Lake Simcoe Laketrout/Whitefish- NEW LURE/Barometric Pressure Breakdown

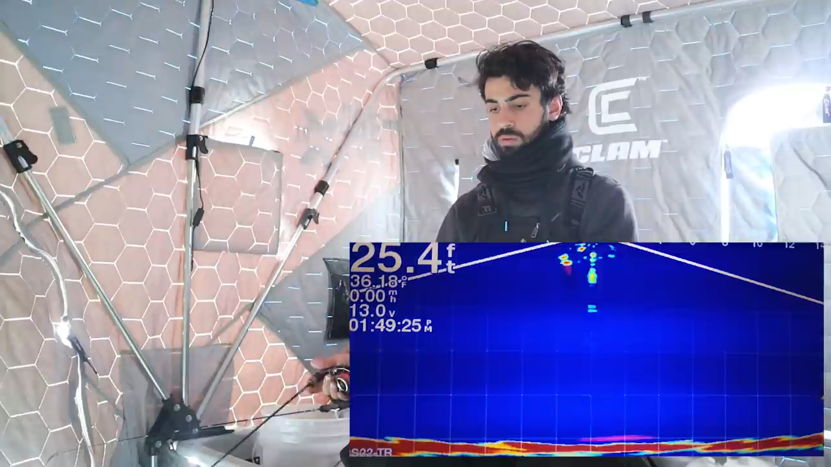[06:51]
On screen: depth 25.4 ft
He's like circling on it. Oh, here he comes again.
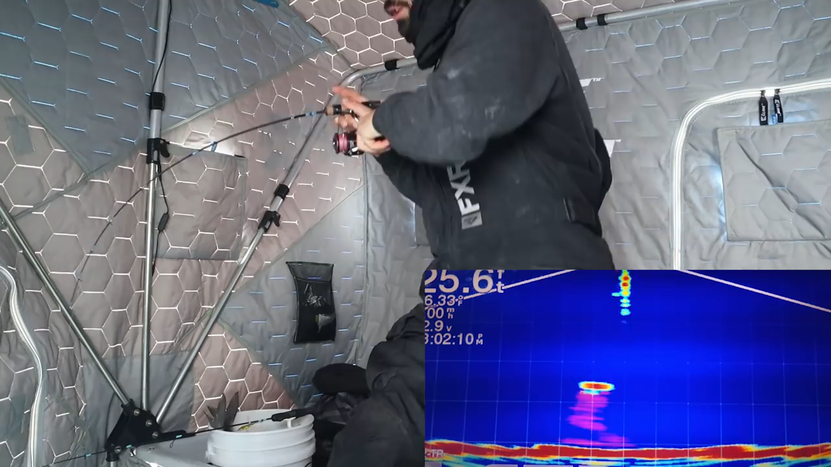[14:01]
Oh gosh, what is it? Oh wow, that's a big white.